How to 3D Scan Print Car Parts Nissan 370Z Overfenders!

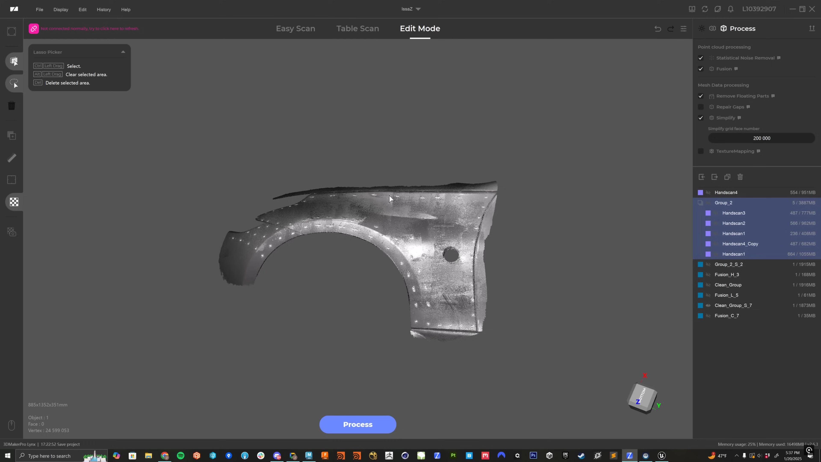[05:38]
So we'll save that one and then what we'll do is we'll we'll start from about here and then continue to the front and then you can just layer these on top of each other and keep
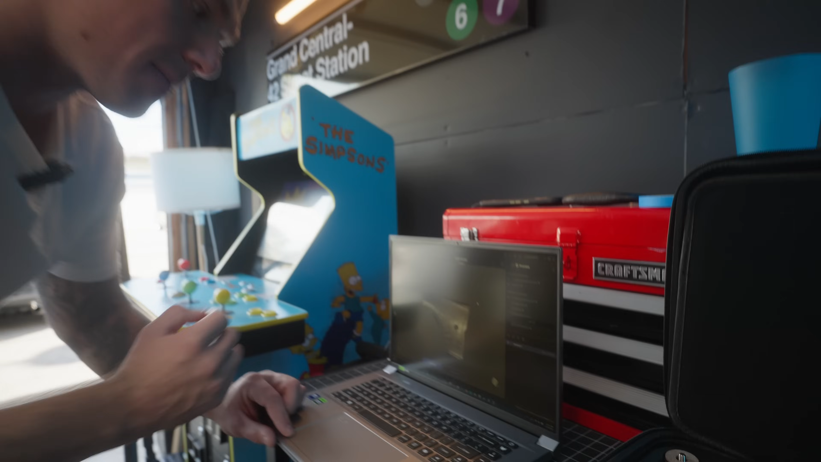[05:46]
appending to it and then the more data
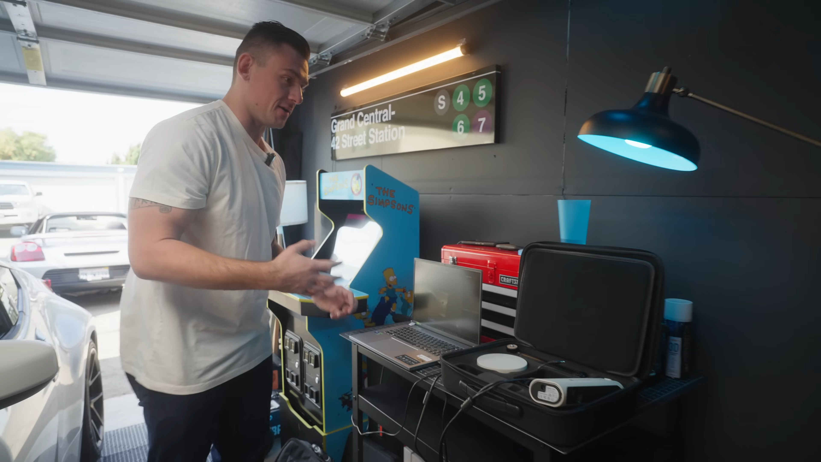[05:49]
you give it then it just layers it all together and then it can refine the surface but even that right there if I were to pull a model from that and
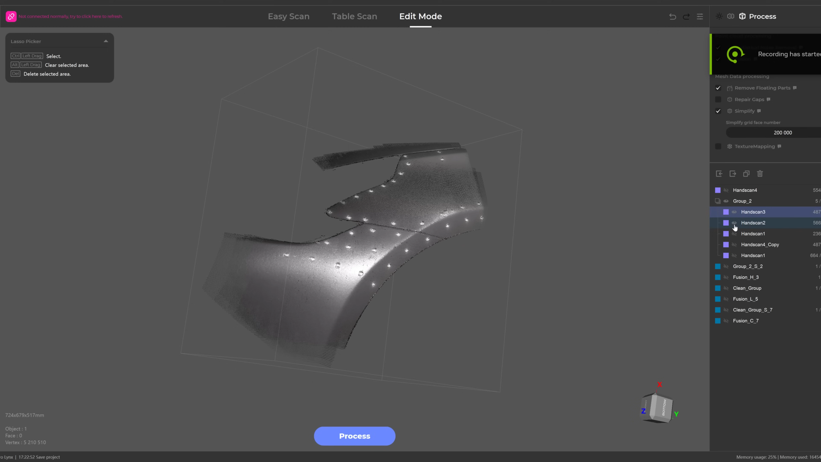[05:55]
save it I'd be stoked and then I could even just by eye do the rest of it and line that up. Damn.
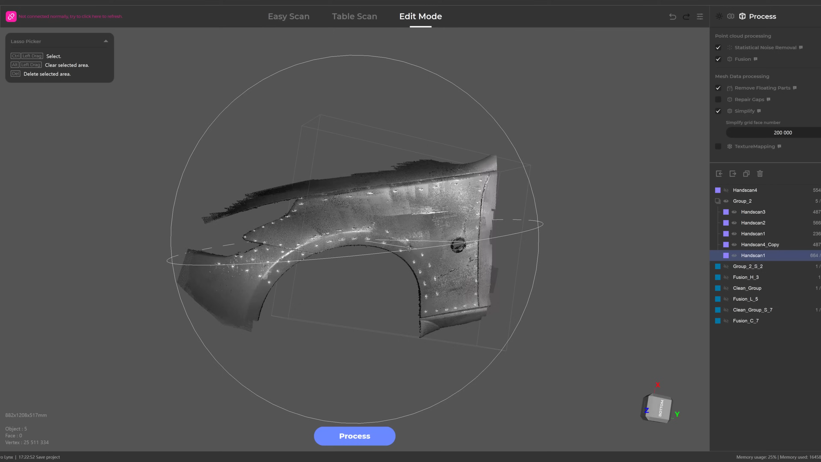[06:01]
That's why we need someone that knows what he's doing.